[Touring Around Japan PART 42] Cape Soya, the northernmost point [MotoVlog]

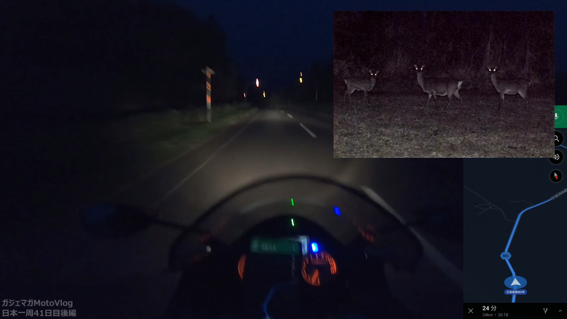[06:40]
何かいたらまあまあすぐ気づけるとは思う
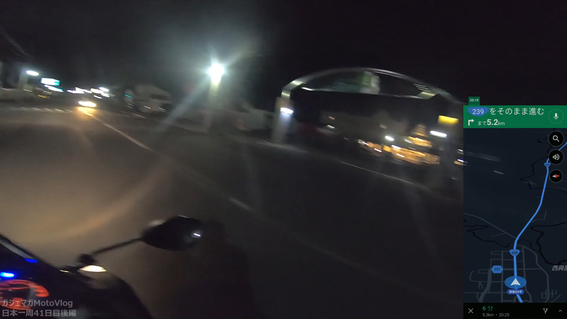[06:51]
すげー山深くに来たはずやのに市街地が広がってる信じられん北海道のポテンシャルやばいなマジでどこにでも人住んでんなはいゲスハウス川コップまで残り4分ということで
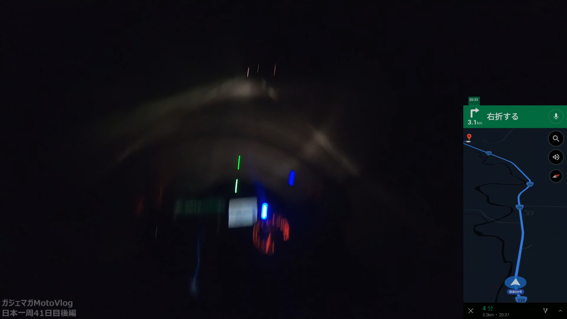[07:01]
まあでもねこういうところだからこそ中の質を良くしてリピートしてもらわないと続かないからつまり存続してるということはリピーターがいるということで
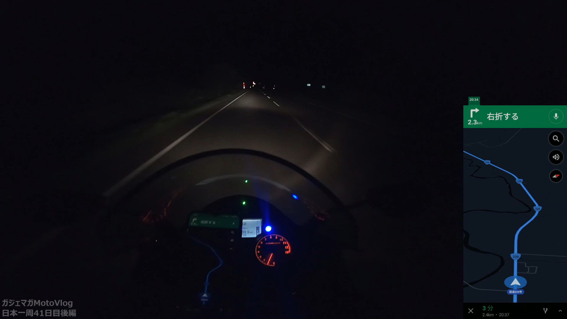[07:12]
質がいいとそれか潰れる直前のどっちかあーキツネはまたほらはいキツネちゃんもういいですキツネはあれちょっとオシャレな感じじゃないですかあれ俺もっとなんかボロボロの学校改装しただけの施設かと思ってたけどあらパッ
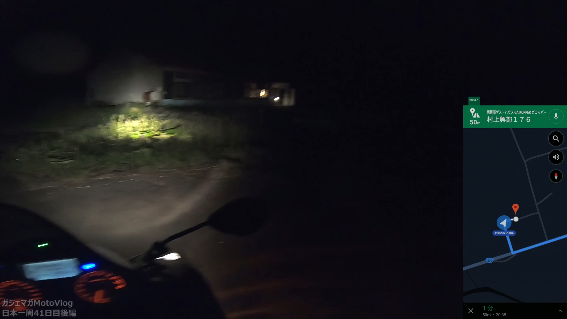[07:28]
とミス的やん我々一生懸命探しました見つかりましたよ到着